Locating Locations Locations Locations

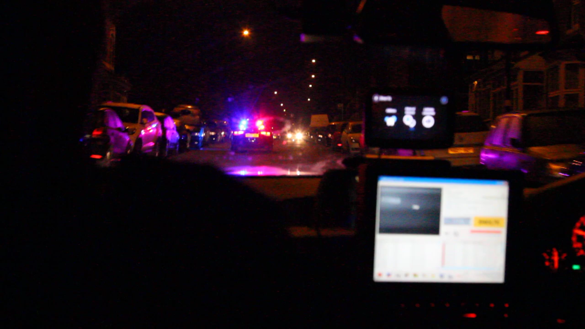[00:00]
I'm trying to ride this to the left. You guys had just said it wasn't it? I thought it was the same when we walked past this way. Yeah it was, yeah. Left here, left, left here. I'm sure it is bridge road mate. I'm sure it is. I'll knock these off a bit. It's up here, it's up here.